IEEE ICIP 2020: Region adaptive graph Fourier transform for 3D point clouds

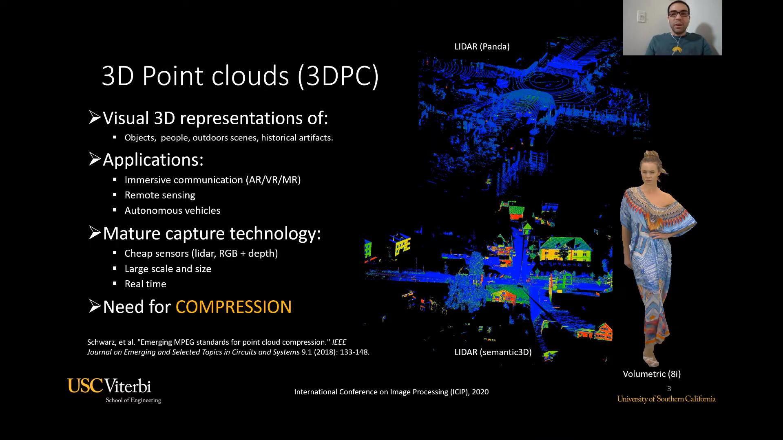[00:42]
Since the technology to capture point clouds has matured enough, now they can be acquired at large scale and size, and also in real time. Therefore, there is an emerging need for compression of this type of data. Point clouds are represented by points in 3D space, which are basically given by their XYZ coordinates.
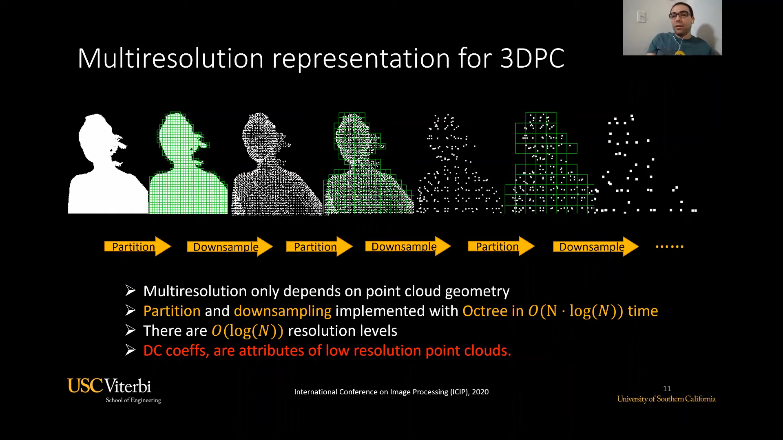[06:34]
There are at most log n resolution levels, and these smaller point clouds are where we are going to put the DC coefficients as attributes.